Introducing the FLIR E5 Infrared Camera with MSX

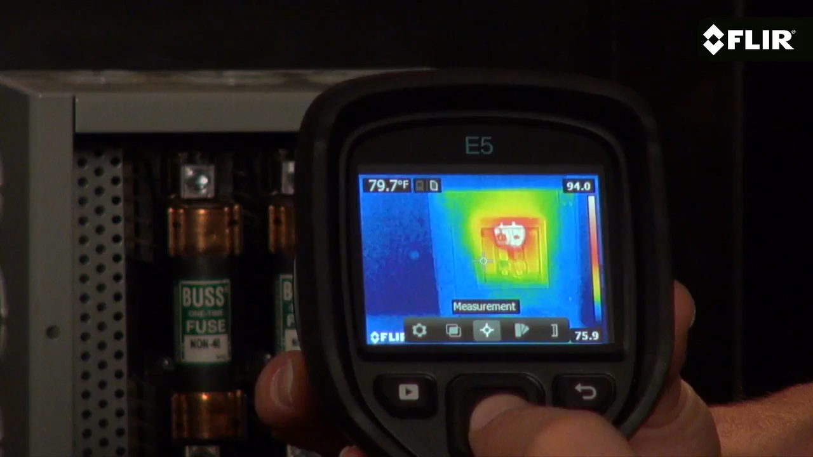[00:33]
On screen: spot 79.7°F
E5 also features an area box choice that has an auto hot or cold spot to lock on to the maximum or minimum reading within the box, or you can turn off the tool altogether.
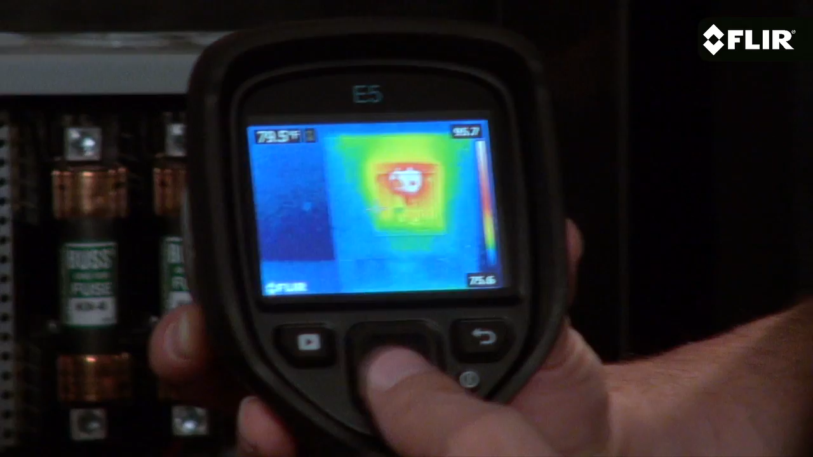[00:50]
A simple press of a couple of buttons and your setting parameters, choosing color palettes, thumbing through your stored images, and more.
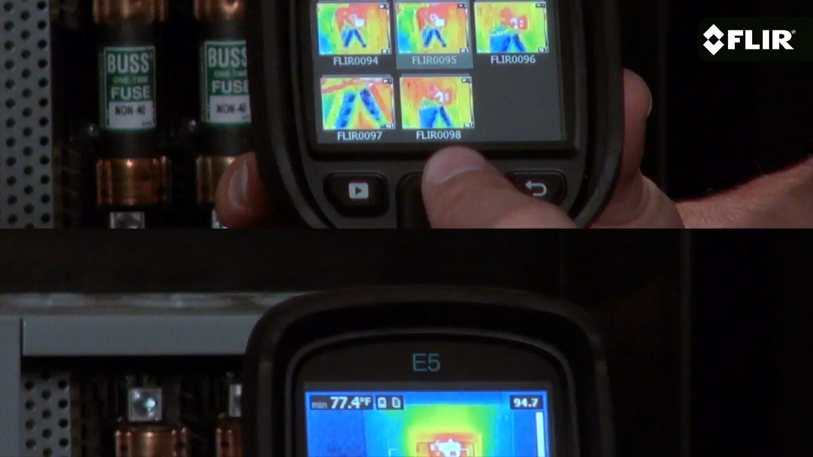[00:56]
Choose thermal only mode, the visible camera if you want, or MSX to enhance the thermal image with recognizable details captured with the built-in visible camera.